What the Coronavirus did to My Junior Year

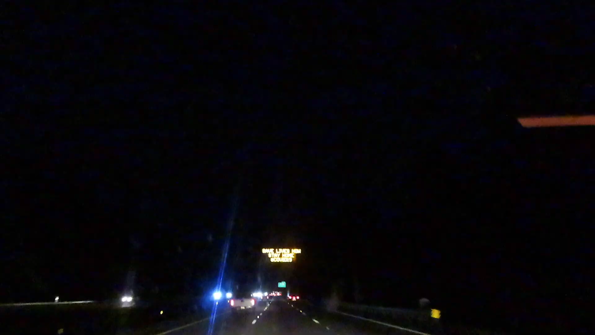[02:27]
So I just got downtown and I apologize if there's like wind interfering I have my window rolled down but
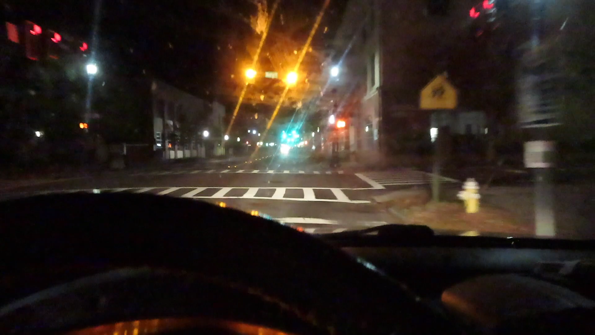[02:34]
in my almost three full years of living here and Just in general I've never Like seen this at this empty even out here
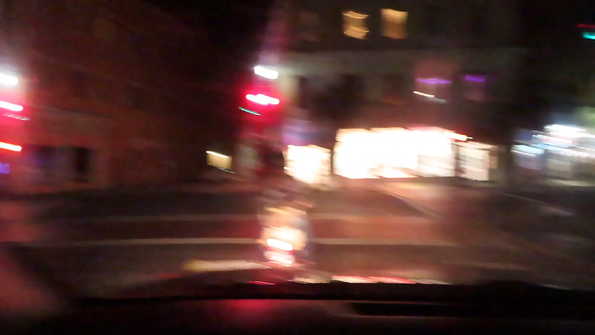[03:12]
like this is the only This is I mean I'm King Street is literally this street,